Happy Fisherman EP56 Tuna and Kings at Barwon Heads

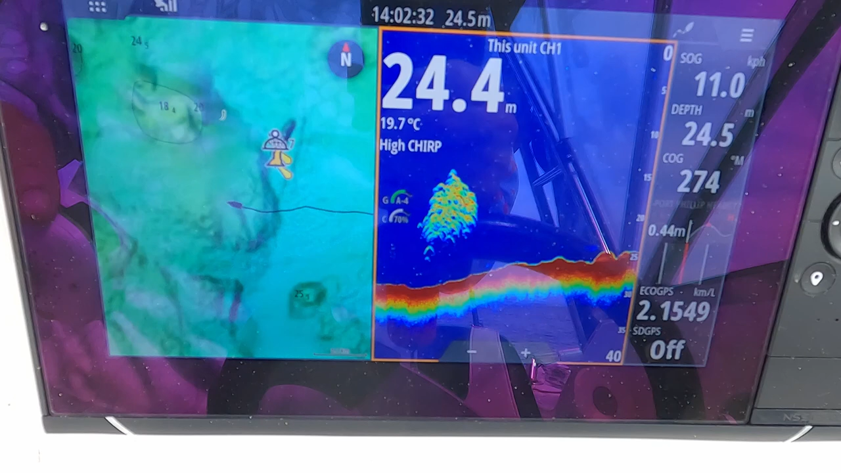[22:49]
On screen: water 19.7°C
As we were on the way out, we actually scanned some more fish, but they were really deep down.